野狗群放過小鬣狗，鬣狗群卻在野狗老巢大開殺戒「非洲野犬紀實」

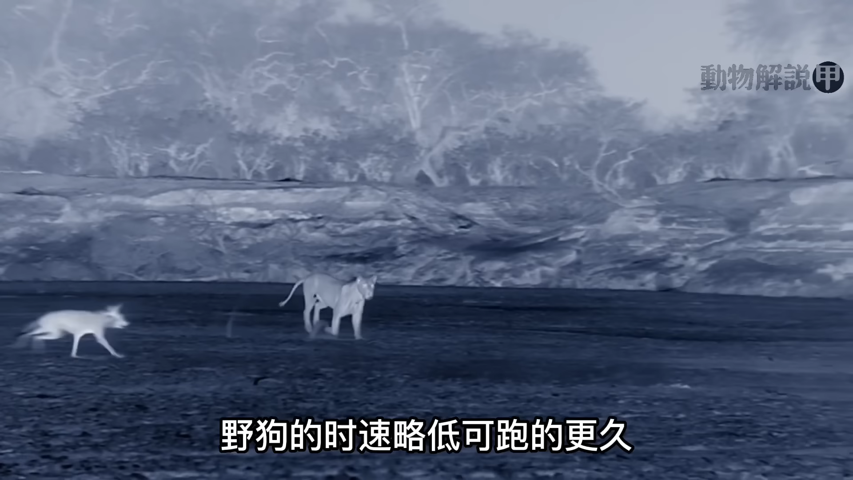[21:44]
冷风袭来让野狗首领再不敢放肆赶快转身逃走
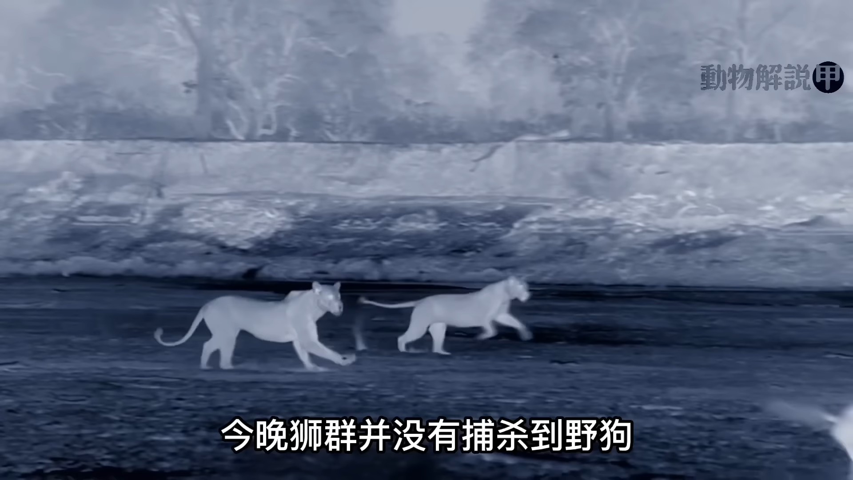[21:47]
市群变换阵型以包围之时冲来
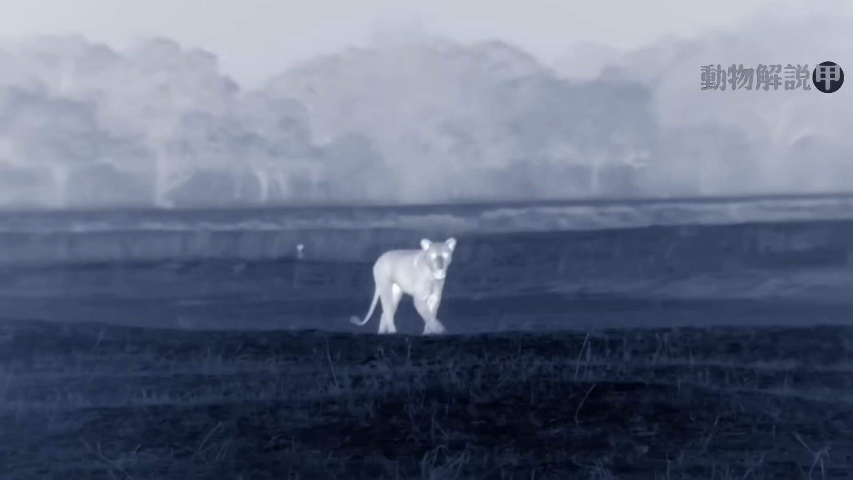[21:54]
狮子的冲刺时速可达八十公里但耐力不足
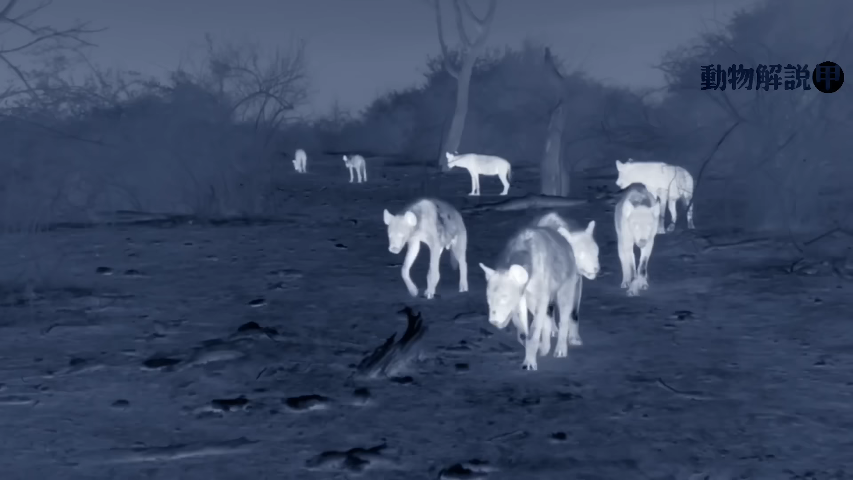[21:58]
野狗的时速略低可跑得更久
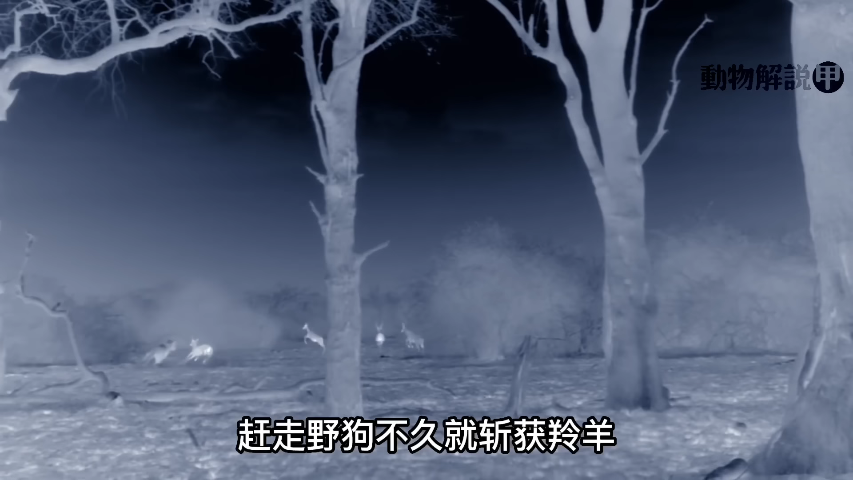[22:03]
今晚市群并没有捕杀到野狗可以让野狗跑到很远再也不敢回头河床上的厮杀声兴来乌克猎狗帮他们紧随市群想要检楼市群今晚状态不错赶走野狗不久就有斩获领养猎狗群暗处亏死赶快围隆而来市群的数量不在少数他们围在一起尽食让猎狗毫无机会猎狗的叫声让狮子们不胜其烦
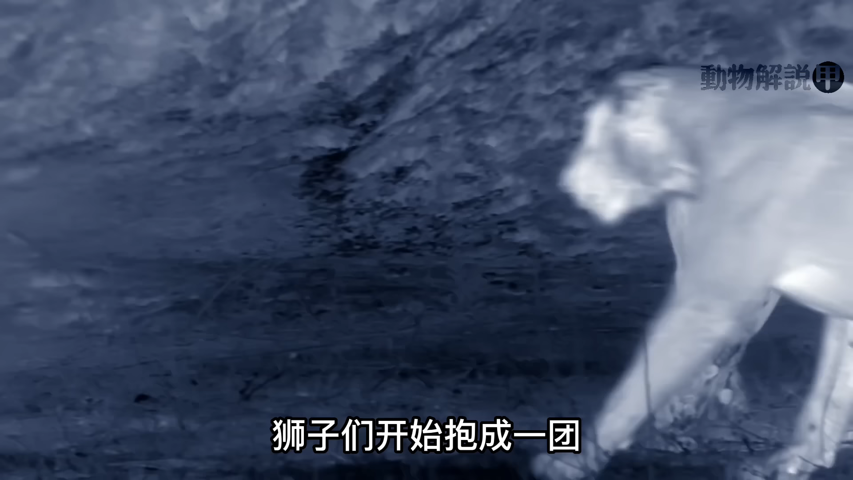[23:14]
狮子单打独斗之下面临劫难幸好来了狮群帮手狮子们开始抱成一团让猎狗群再没有机会施展阴谋无奈撤出战场猎狗女王却在带头冲锋之后落入后方被狮群截获三面后围强行突围相当于自投罗网
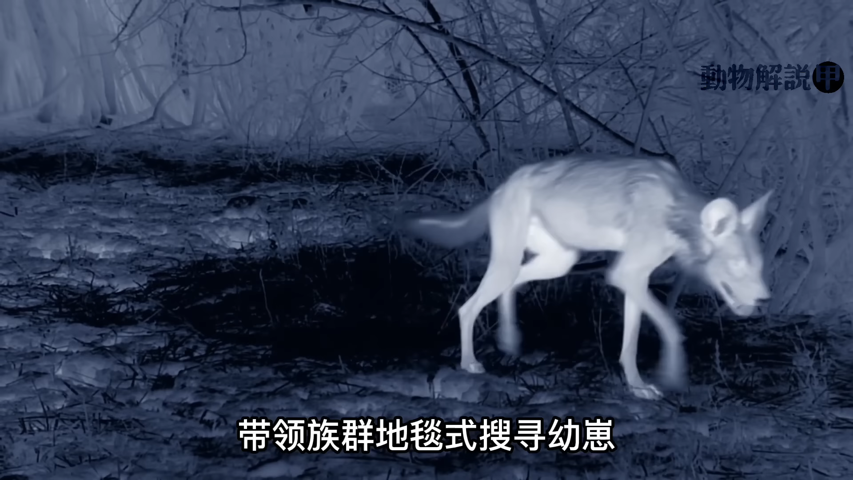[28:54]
野狗警卫则孤身出击信着猎狗的注意力保护幼崽不被发现